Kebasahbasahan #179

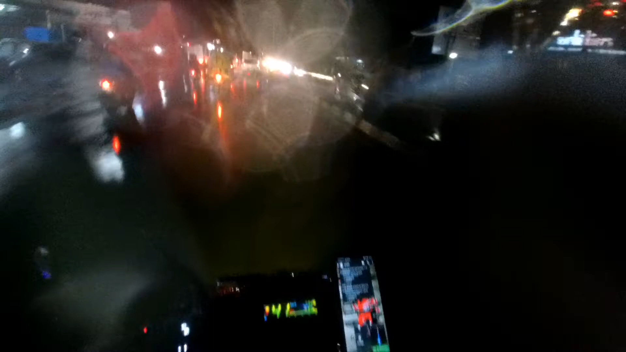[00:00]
Selamat malam. Di hari Jumat, Juli, tanggal 3, 2020, jam 6.26, daerah Ciputat Raya.
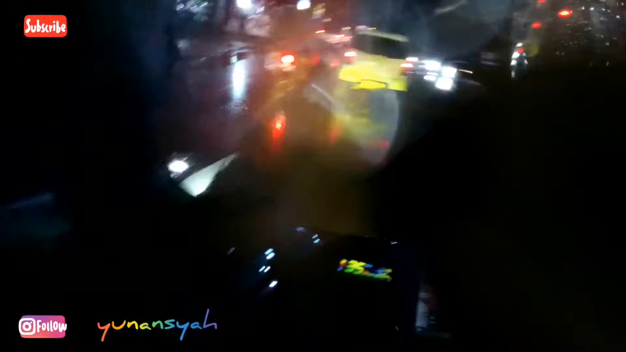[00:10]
Ini kita lagi mau nganter pizza, boy.
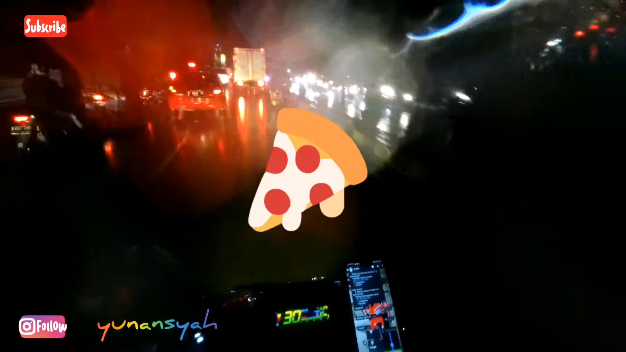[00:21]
Dan hujan, bro. Tapi nggak ini sih. Ya gitu deh, hujan-hujan numpang lewat, gimana sih?
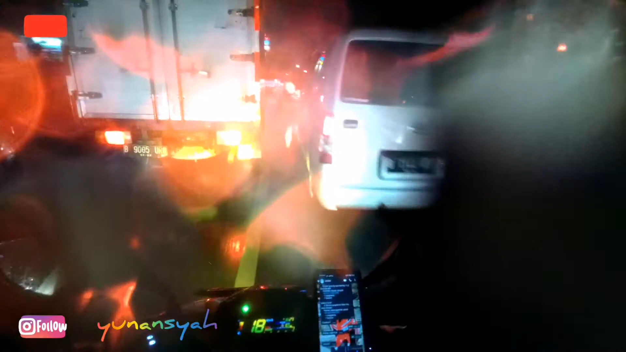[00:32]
Ini kita langsung menuju Jalan Gunung Raya. Dapat sini nih, tinggal futbal nih, ntar lewatin situ Gintong.
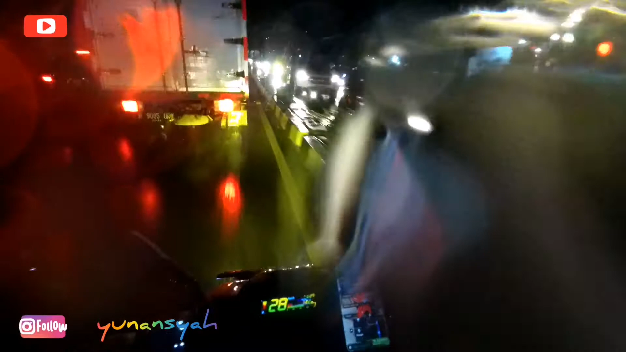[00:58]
Ada numpang lewat doang. Numpang lewat doang.